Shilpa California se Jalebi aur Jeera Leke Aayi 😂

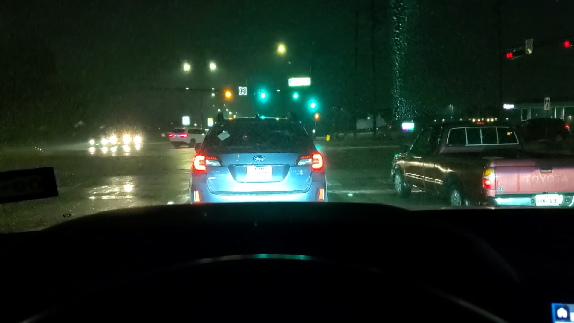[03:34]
वाओ, और भी जल्दी आ गई, 10 मिनट और जल्दी है, अंधेरा हो रहा है, चलो बारिश भी आ रही है, वो रही आ गई है,